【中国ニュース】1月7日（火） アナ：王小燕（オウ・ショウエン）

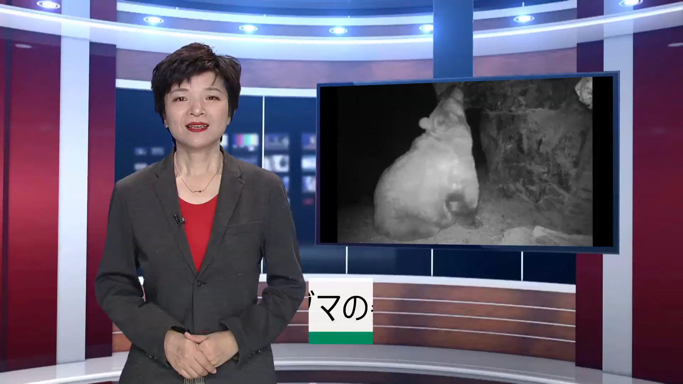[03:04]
新疆ウイグル自治区に位置するウルムチ近くの山岳地帯でヒグマが痒みをとるため岩に体をすりつける珍しい映像が捉えられましたトレイルカメラがこの地域で同じ種類のヒグマを捉えたのは2年ぶりだということです